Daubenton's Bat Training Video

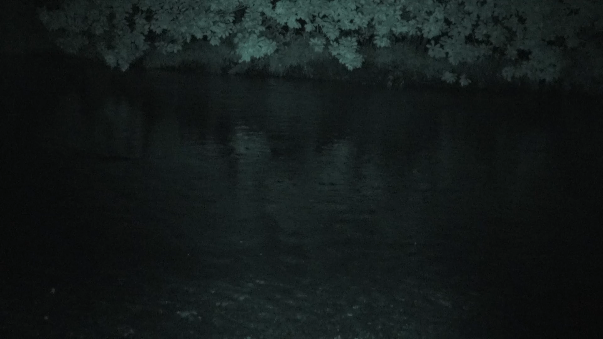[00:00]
We are down here by the river watching Daw Bettings bats flying across the surface of the water. We are also listening to that typical dry clicking noises of a Miotis bat on the bat detector. So my bat detector is tuned to 35 kHz, which is the frequency you require to tune your detector for the All-Ireland Daw Bettings bat waterway survey. So we are literally just going to watch the Daw Bettings bat as they fly through the torch beam.